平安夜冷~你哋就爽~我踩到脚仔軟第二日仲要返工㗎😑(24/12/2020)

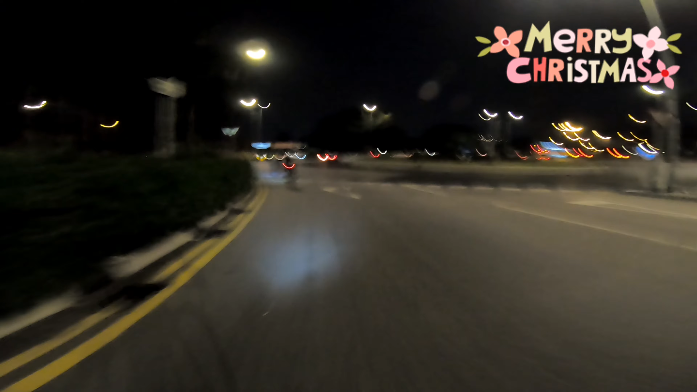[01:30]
還有一部TT在前面追死人了來到唐方村要維修一下車